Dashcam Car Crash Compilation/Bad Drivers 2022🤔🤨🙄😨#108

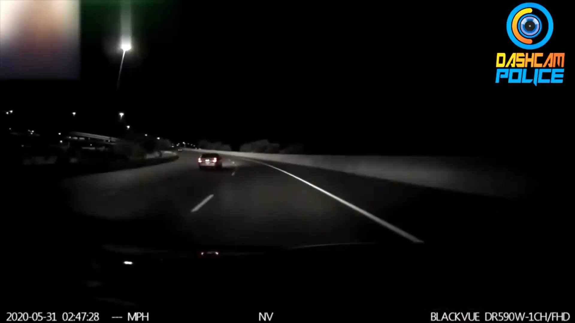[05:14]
I've got a car accident on the ramp from the eastbound I-10 to the eastbound I-60.